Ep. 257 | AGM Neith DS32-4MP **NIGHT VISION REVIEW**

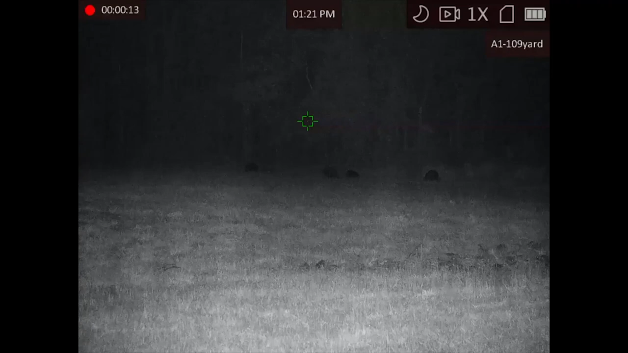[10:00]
fully waterproof submersible to three foot for 30 minutes so don't worry about a little
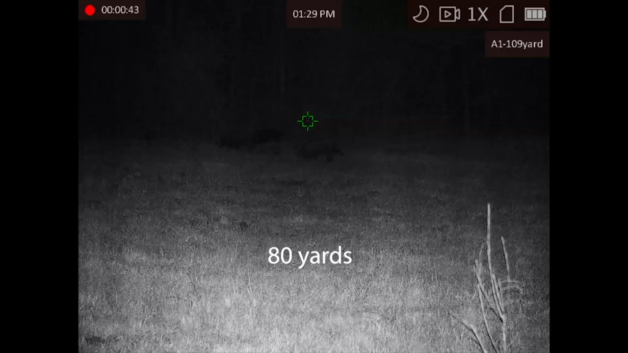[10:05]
bit of rain uh field of view is going to be 42 and a half feet
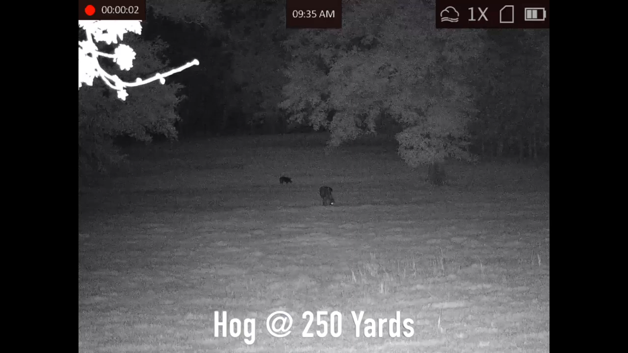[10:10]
horizontally at 100 yards it weighs 25 ounces
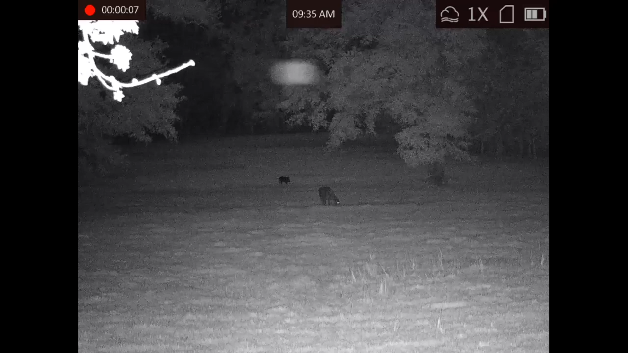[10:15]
with the battery and the mount uh speaking of the mount uh
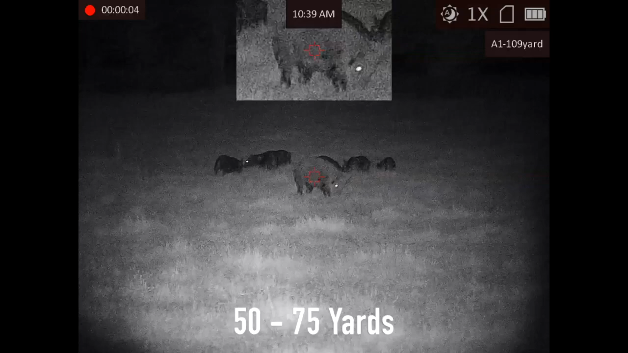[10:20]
it like all the other american defense units uh it's awesome even on a 799 digital night vision it
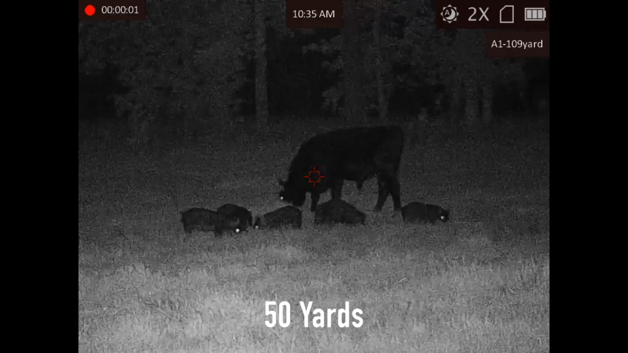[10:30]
includes our favorite the american defense manufacturing qd quick detach mount we cannot say enough good
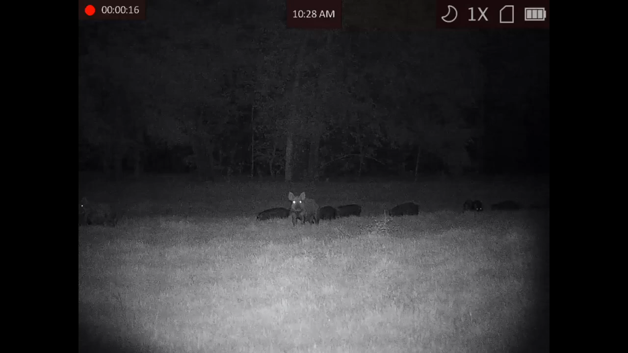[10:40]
things about american defense this is an american made mount with a lifetime warranty from american defense on this mount